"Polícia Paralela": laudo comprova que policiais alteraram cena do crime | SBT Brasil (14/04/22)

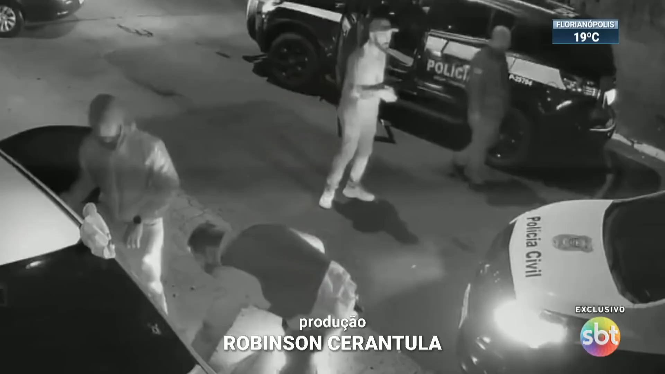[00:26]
A farsa foi montada minutos depois que os policiais civis mataram dois inocentes,
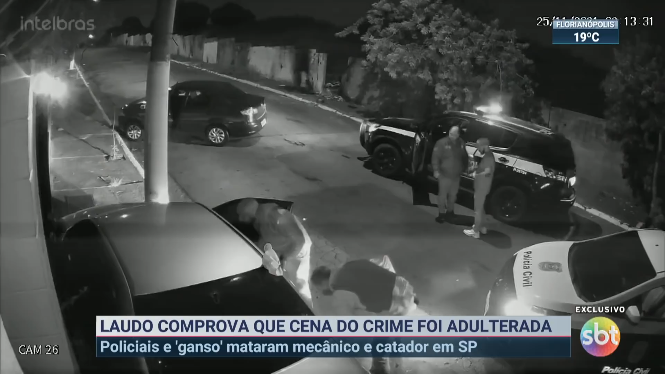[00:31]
na madrugada do dia 25 de novembro do ano passado, na zona leste de São Paulo. Foi em uma blitz.